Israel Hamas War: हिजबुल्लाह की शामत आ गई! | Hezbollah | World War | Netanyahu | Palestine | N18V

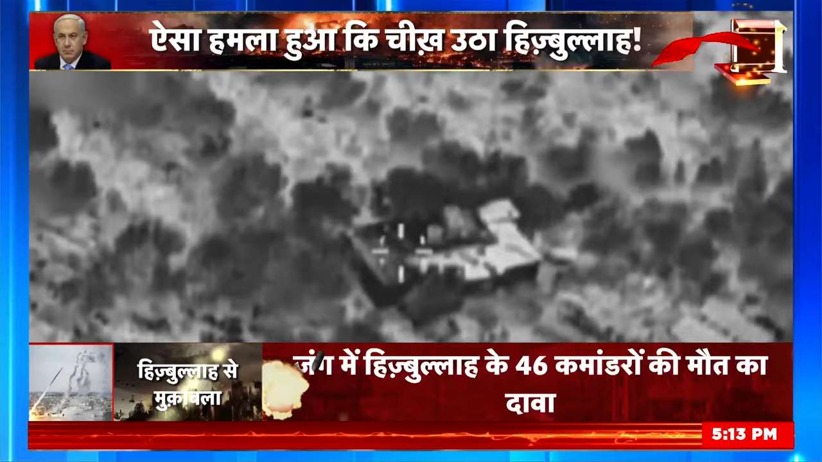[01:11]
इसके बाद इसराइल की वायुसेना एक्शन में आई और जहां जहां से रॉकेट और मिसाइल फायर किया जा रहा था वहां वहां उसने बम बरसाए।